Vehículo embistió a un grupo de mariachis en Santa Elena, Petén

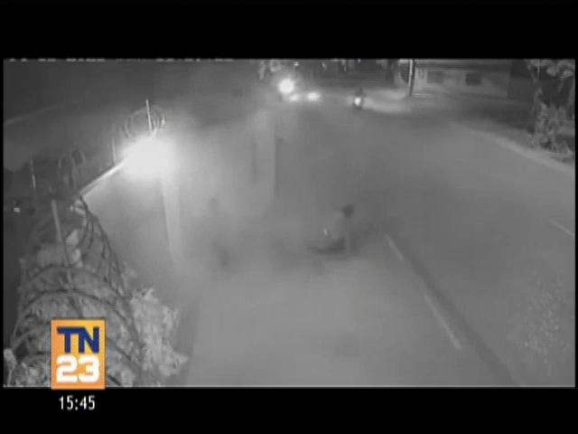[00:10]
Acá observa cómo este piloto pierde el control del vehículo y arrolla al menos a cuatro integrantes de un grupo de mariachis. Específicamente hablamos de Santa Elena Petén.
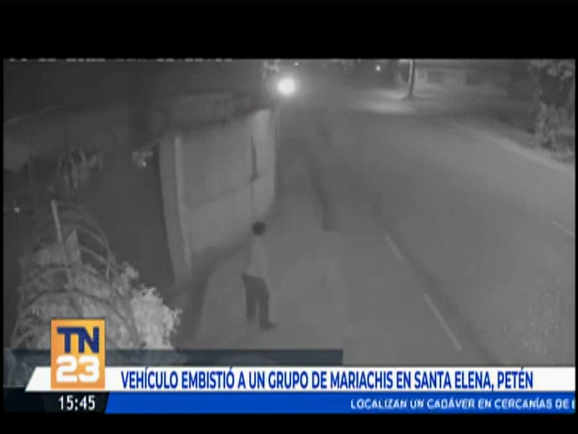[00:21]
En las imágenes se puede observar a los artistas que llevaban sus instrumentos y detrás de ellos se ven las luces de una motocicleta y un automóvil.
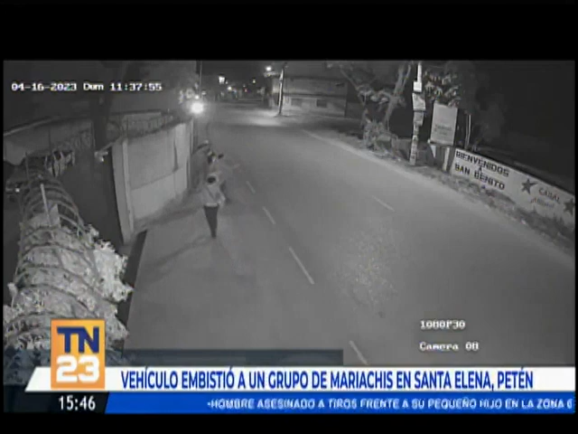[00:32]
Ambos vehículos se acercan rápidamente, sin embargo, el automotor se sale de la cinta asfáltica y arrolla a estas cuatro personas. En otra toma también se observa cómo el vehículo atropella a los hombres, inclusive los prensa contra este muro que se encuentra ubicado a un costado de la cinta asfáltica.
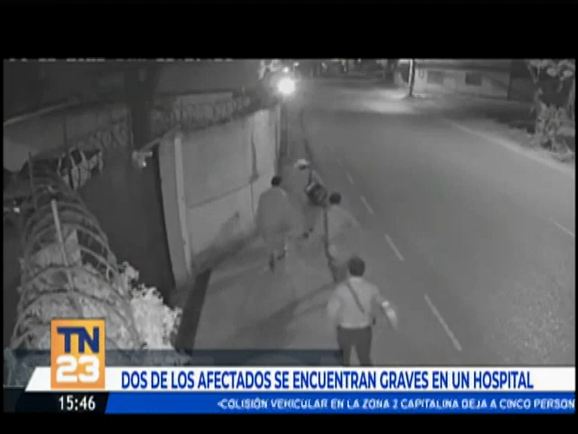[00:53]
Según información, el responsable optó por darse a la fuga como es habitual en estos incidentes, dejando a dos de los músicos gravemente heridos,
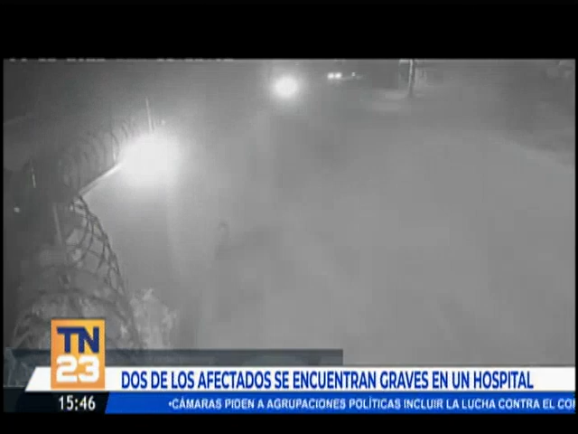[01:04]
mientras que el resto de milagro resultó ileso. El percance ocurrió a eso de las 11 de la noche del pasado domingo, sin embargo,